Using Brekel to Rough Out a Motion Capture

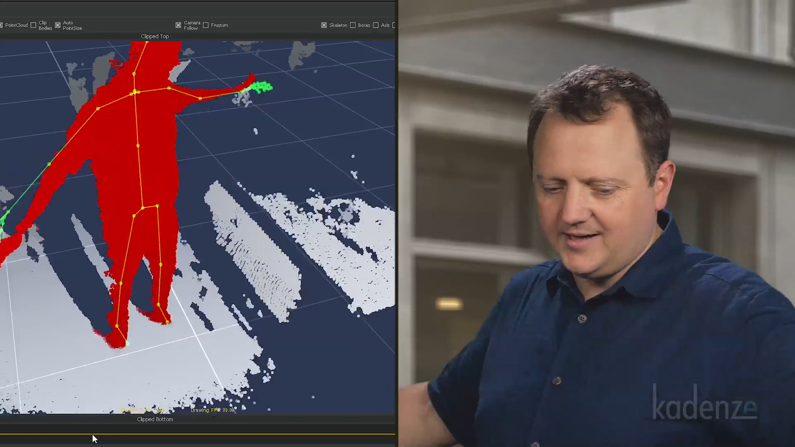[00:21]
And immediately it kind of shows that there's something odd with the Kinect, and that is that it can only see one side. So I'm occluding myself. It doesn't really know what's happening with this hand.
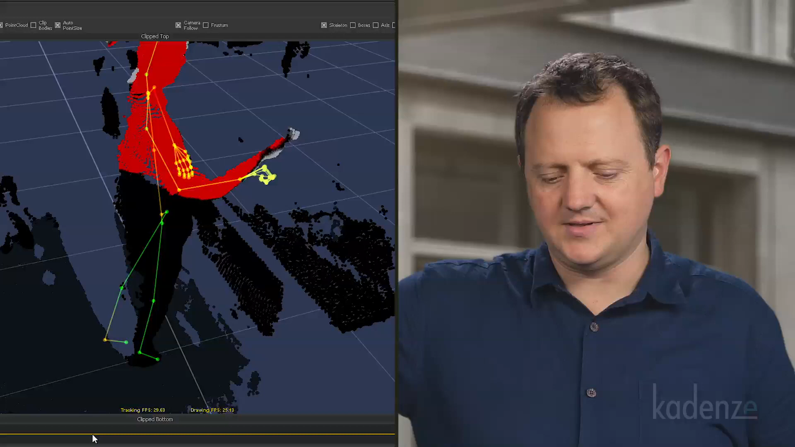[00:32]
It only really knows what's happening with this hand. Like right now you can see it thinks that my left hand is outstretched, but it's actually to the side of my bottom. So you're not going to get high resolution, Hollywood,
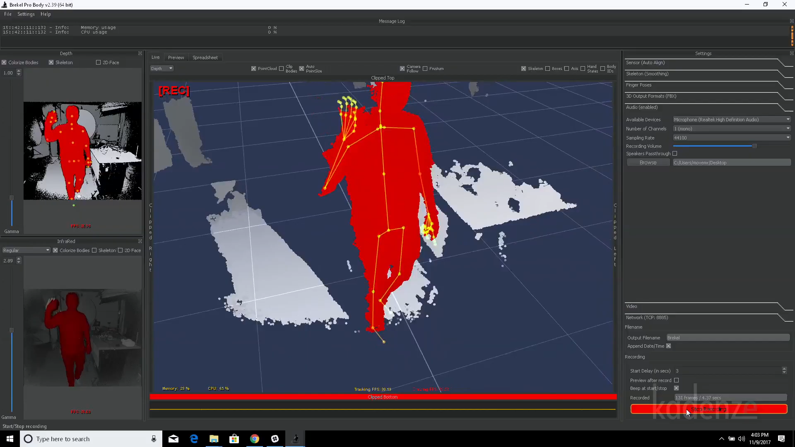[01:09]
So it recorded the data. Like I was saying earlier, it didn't record me.